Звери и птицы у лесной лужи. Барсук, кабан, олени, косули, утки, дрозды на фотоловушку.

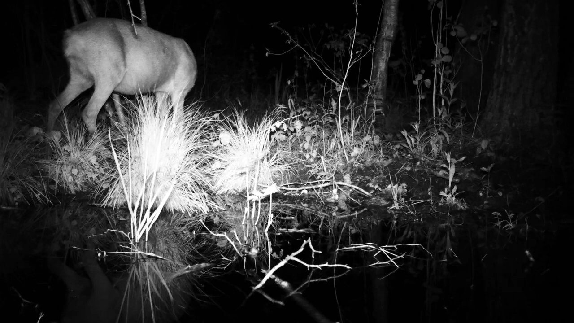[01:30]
Ведь этого июня у нее будут косулята. А вот еще одна беременная косуля. Посмотрите, вот эта уже перелинявшая. Но здесь ночная съемка, поэтому цвет не видно. Но она уже вполне рыженькая себе в летнем окрасе. И посмотрите, какая круглая. То есть, ей рожать уже очень скоро. Это снимается в самом конце мая. Вот, наверное, в первых числах июня у нее. Может быть, когда смотрите этот ролик, она уже кормит косулят. Это полностью перелинявшая косуля.
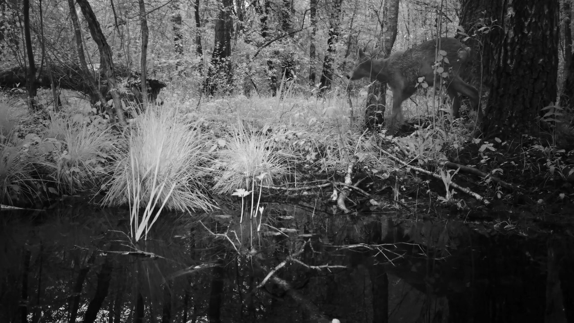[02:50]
Это вот у нас уже шестая косуля. Это тоже козлик, вот второй самец, более старший, кстати, с длинными рожками. И посмотрите, вот он сейчас сам себя напугал. Задел рогами веточку, посмотрел наверх, что там зашевелилось. Испугался, убежал. Вот так вот они сами себя пугают. А вот это вот млекопитающее барсук.
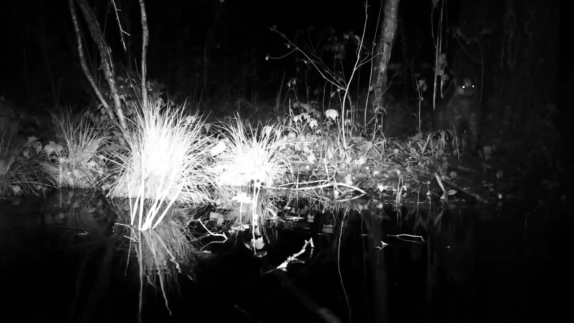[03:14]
Он редко попадается в камеру. Вот, в основном позирует в темное время суток. Вот такими короткими эпизодами мы его пока поймали. Ну, думаю, в ближайшее время поснимаем еще про барсуков что-нибудь подольше. Вот.